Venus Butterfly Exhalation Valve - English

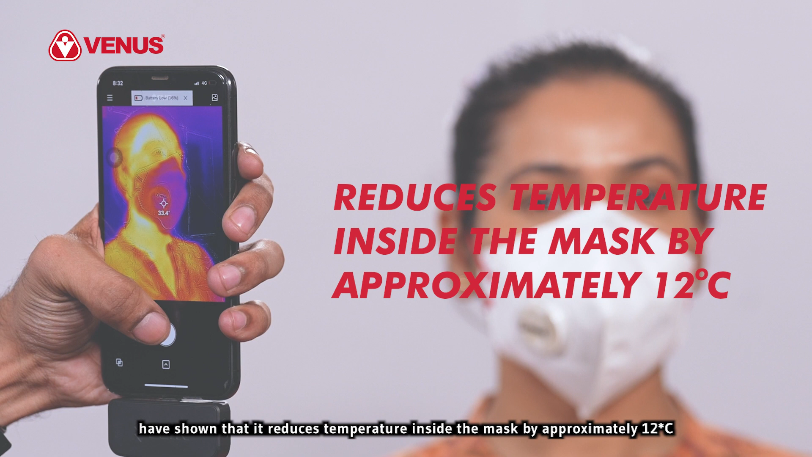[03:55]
degrees centigrade over an unvalved respirator in test conditions.
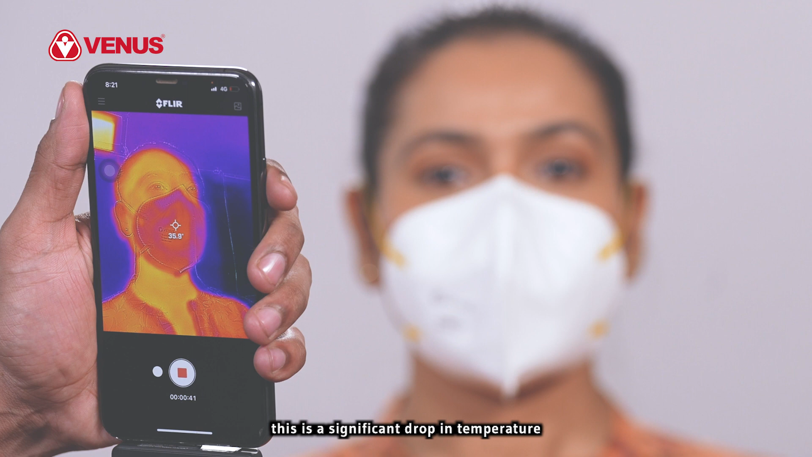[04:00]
This is a significant drop in temperature and is almost like switching on an air conditioner inside the respirator.